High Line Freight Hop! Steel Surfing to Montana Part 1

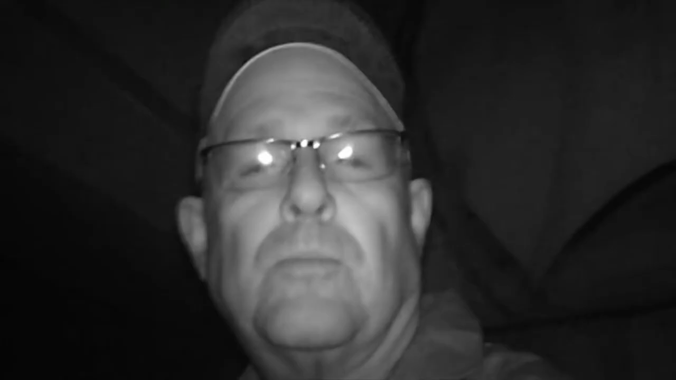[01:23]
So this is a night vision camera, so hopefully I can get some good night video here. But somebody asked me why, in the comment section of my last video, why hopping freight trains. And you know what? I tried to answer that with what I thought was the correct answer. And I think all the answers I gave were true, you know, nostalgia, etc.